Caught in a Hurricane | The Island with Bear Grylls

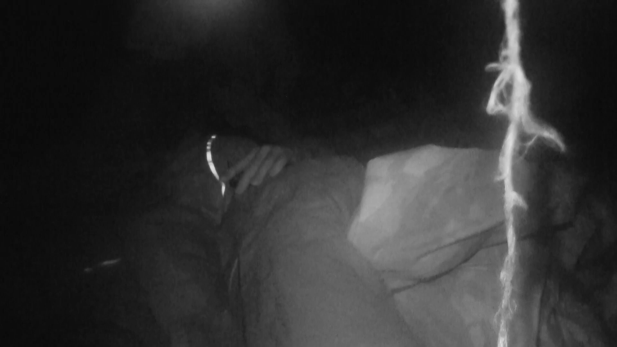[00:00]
We are experiencing a corrential downpour and flooding.
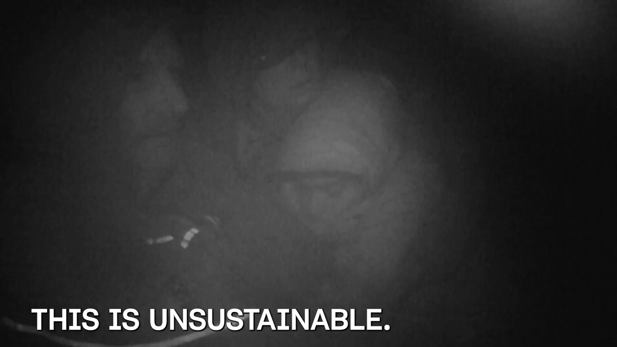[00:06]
This is unsustainable. You can't sleep in this. It's actually dangerous.
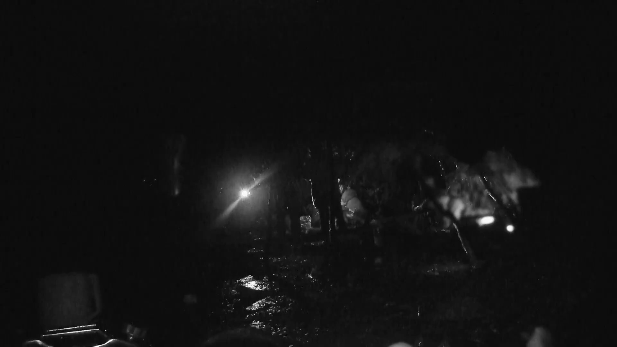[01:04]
The only thing separating them from the elements is their incomplete palm fronds shelter.
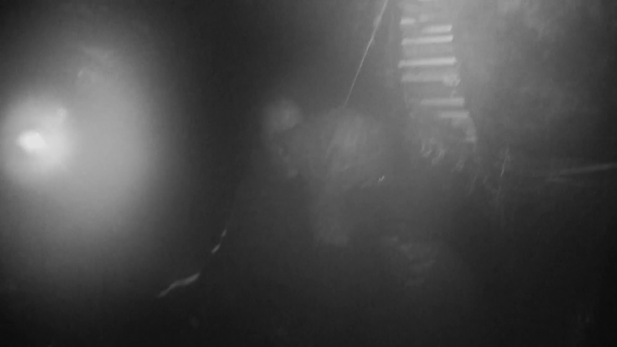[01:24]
I'm sitting here freezing my bollocks up.
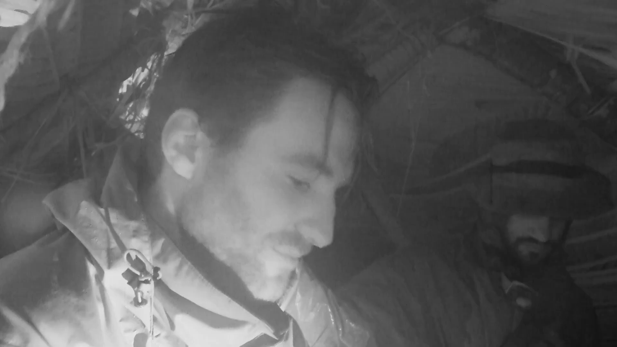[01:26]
I'm absolutely soaked through to the bunk.
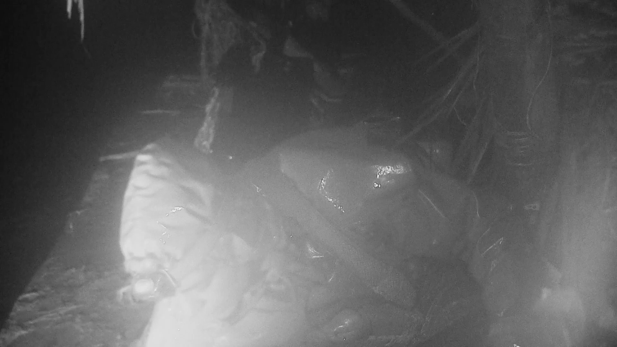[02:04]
Jane and the rest of the islanders are at serious risk from hypothermia. Their wet clothes combined with the windchill factor means they're losing
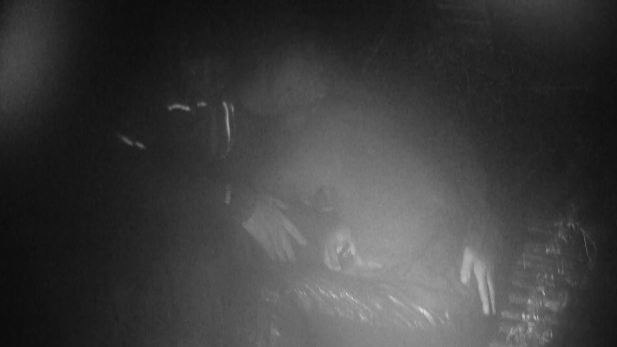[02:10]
body heat 25 times faster than normal.
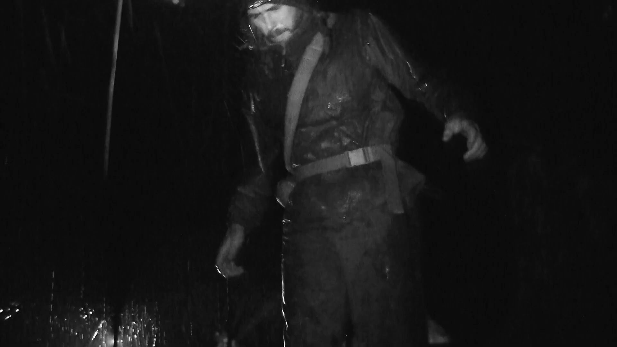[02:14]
The shelter that we're all staying under doesn't really withstand this kind of weather.